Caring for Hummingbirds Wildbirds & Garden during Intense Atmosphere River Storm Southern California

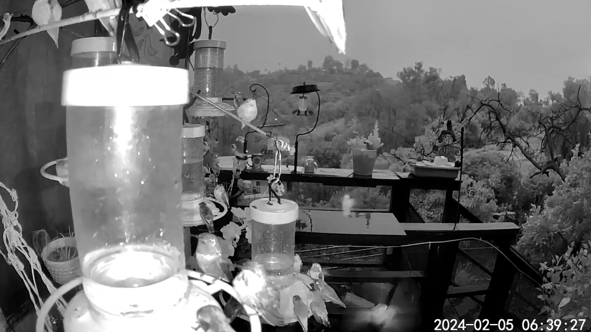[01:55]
As you can see, I cleared a lot of stuff off the deck there. It is now on the ground, and that is good. But the problem was there was a bird feeder there that I had hanging.